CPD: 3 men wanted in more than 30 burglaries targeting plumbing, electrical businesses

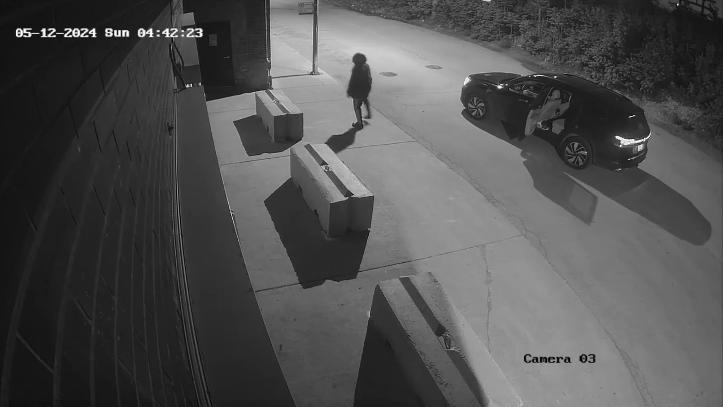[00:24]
A stolen Grand Cherokee pulls up. The door busted open.